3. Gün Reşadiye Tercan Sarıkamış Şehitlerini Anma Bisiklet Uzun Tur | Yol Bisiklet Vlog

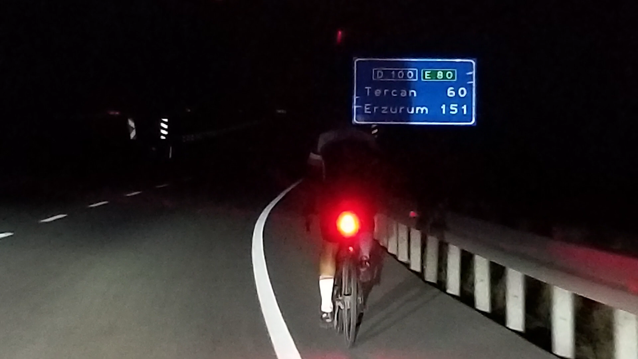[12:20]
Solum da tamamen dağdı. Ve tek bir tane bile ışık yoktu yolda. Sadece kendi ışığımla gidiyordum. Yani çok dikkat etmem gerekiyordu.